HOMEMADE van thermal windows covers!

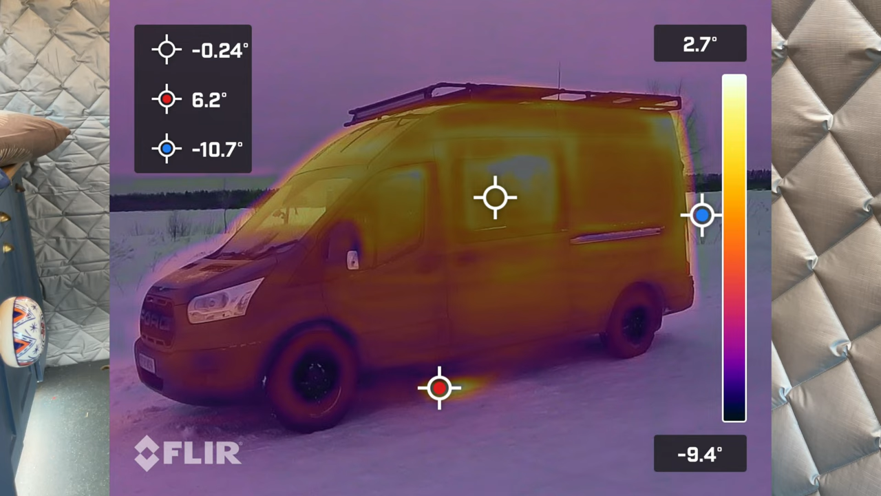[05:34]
And you can see the glazed window temperature is only 2 degrees, whilst the inside of the van for the entire trip was kept about 21 degrees.
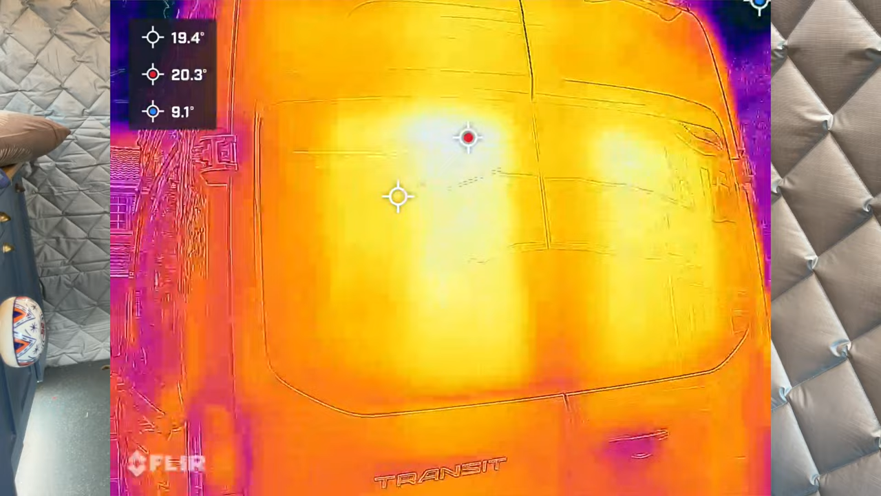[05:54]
So quite a look at the back windows, with the heating on inside and about 10 degrees outside. And the heating set to 21 degrees in the van, and the windows are showing 21 degrees.
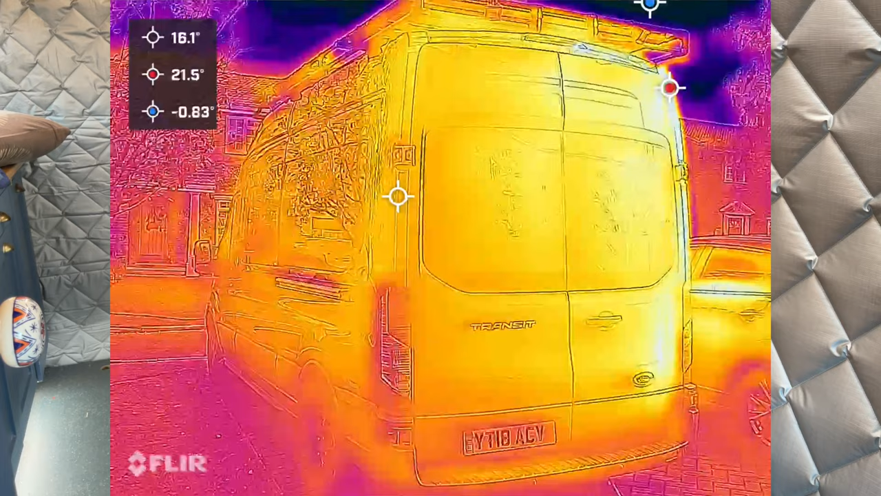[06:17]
So you can see that now that the heating's been on for about an hour with the cover in, that the back doors are pretty much all consistently the same temperature. And doesn't have hot spots where the windows are when most of the heat was escaping, or some of the door seams or door handle.
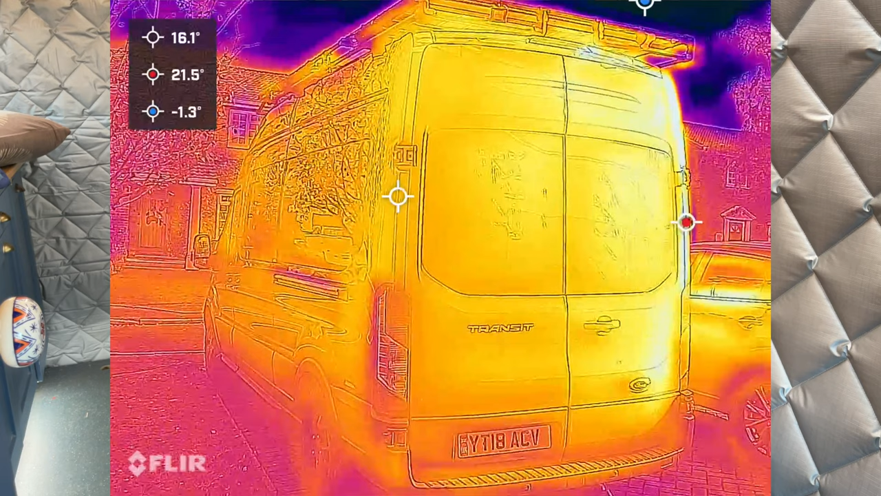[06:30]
And you can see it's pretty much a same temperature mass, opposed to hot spots where the glass are and cold spots.
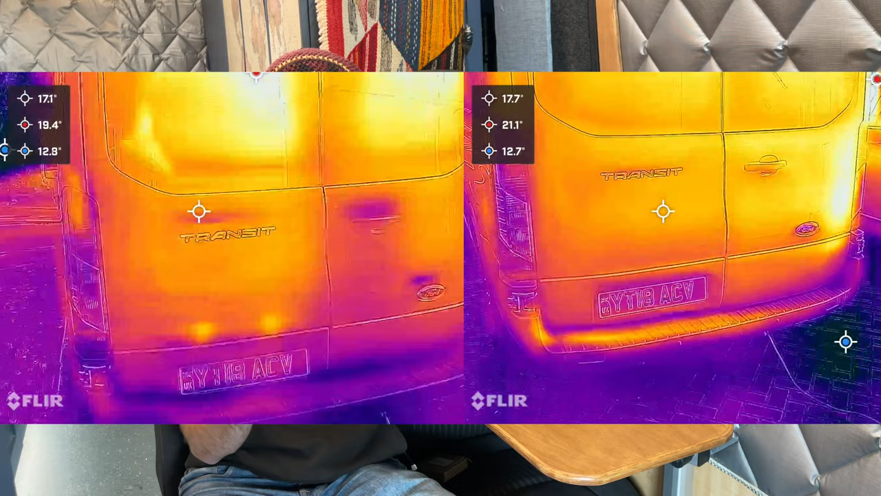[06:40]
There's also a bit of footage from the inside as well. So just as an example from the inside, you can see my glazed glass vent window,
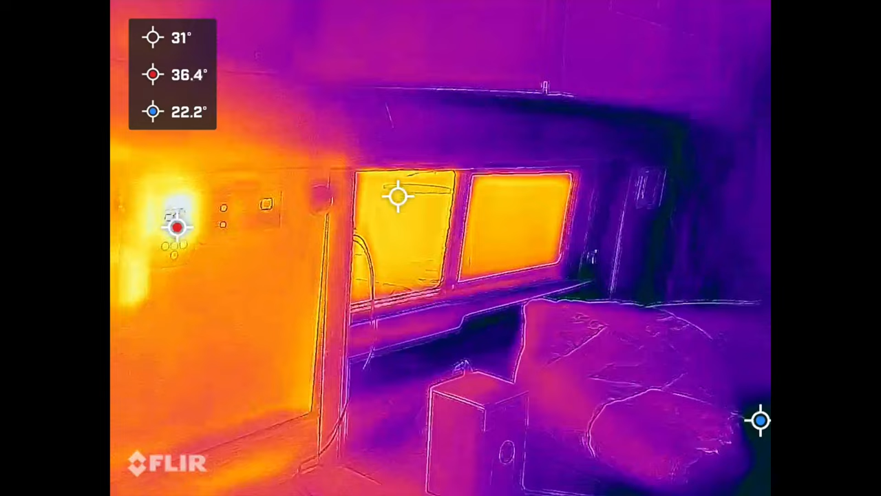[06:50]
versus the frame colour. And then you can now see the back of the van is pretty much a consistent temperature.
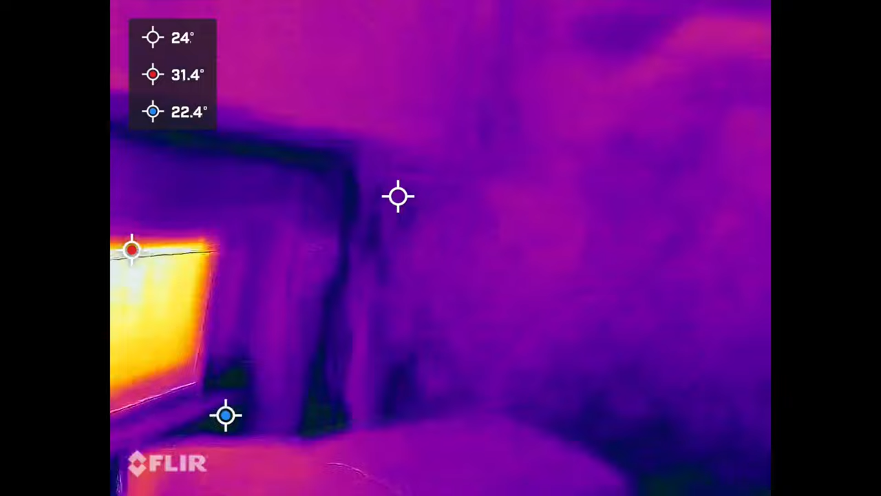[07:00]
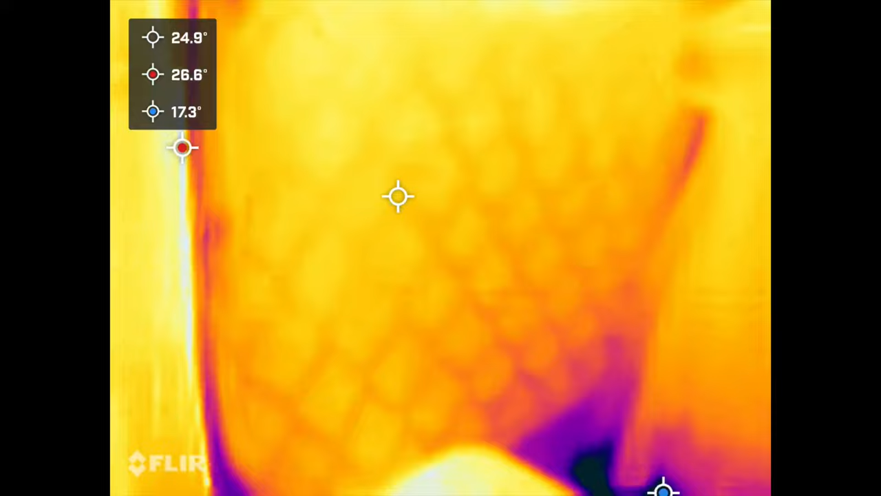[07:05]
Same for the sliding door window on the inside as well.